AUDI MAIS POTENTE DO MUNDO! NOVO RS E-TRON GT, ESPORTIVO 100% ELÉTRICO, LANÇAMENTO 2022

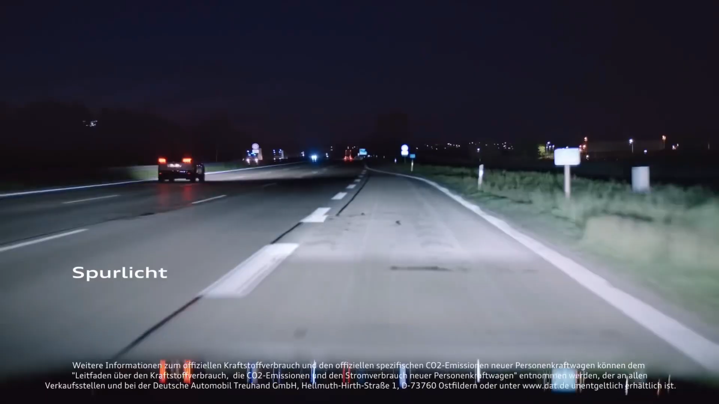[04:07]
que ele funciona na pista, como eu disse, na autoestrada, ilumina de forma focal, aonde você está virando,